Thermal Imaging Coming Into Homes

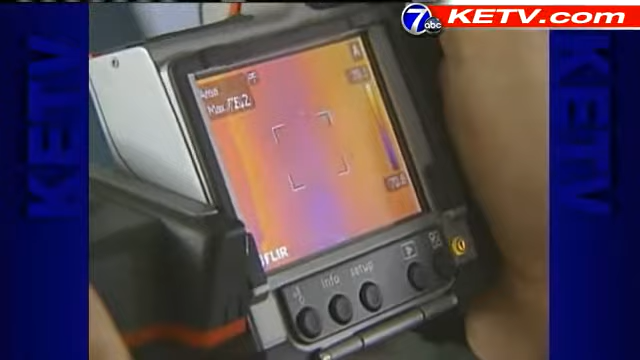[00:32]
They can be seen in seconds with this FLIR camera. So there's no roof leaks, no water damage coming through.
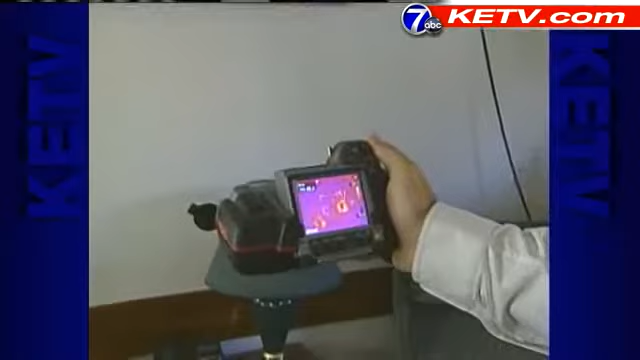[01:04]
The camera can pick up the body heat and the print. More and more contractors are finding the technology helpful.